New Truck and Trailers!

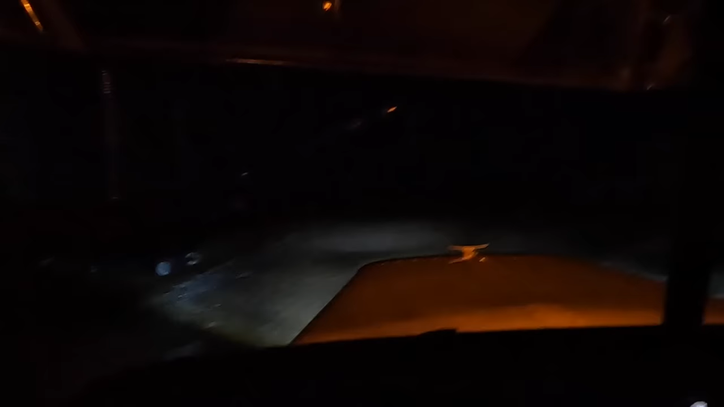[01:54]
all right pulling up the conveyor here tall stacks definitely have to be careful with that of course it's too dark to see
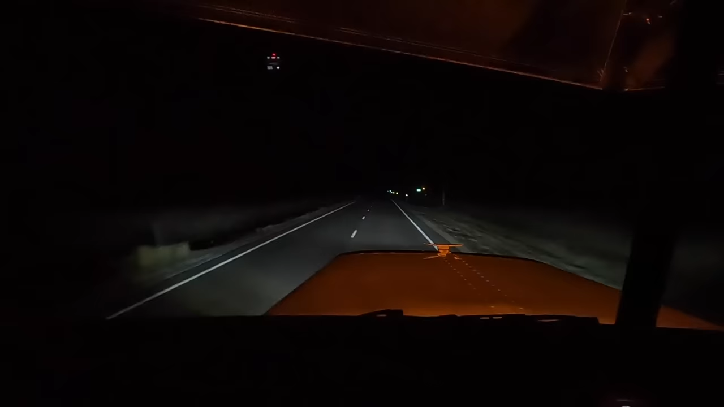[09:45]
Well, back home we go, man, these LEDs are the bee's knees, need to adjust my little knees up a little bit higher, but look at that, that's what I'm talking about.